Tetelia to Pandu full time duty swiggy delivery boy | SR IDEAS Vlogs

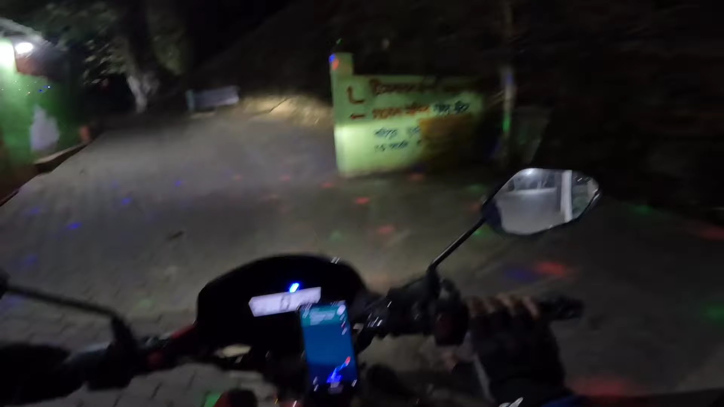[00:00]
Oh man, this is such a great place. There is no one can see. Dude. This is cool.
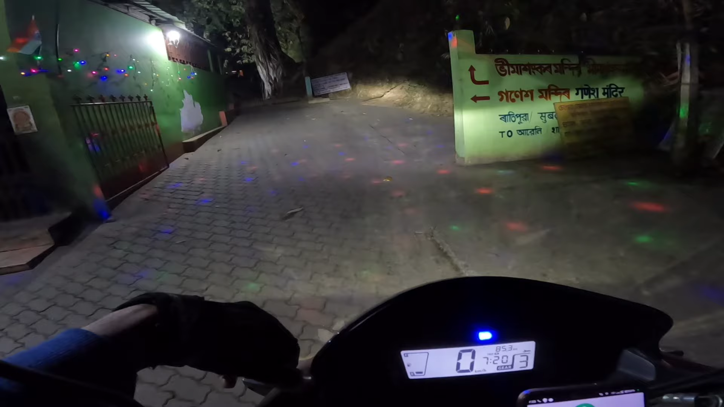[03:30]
This is where I am going to find the Mandir Gatecon. This is the Mandir Gatecon. Main road.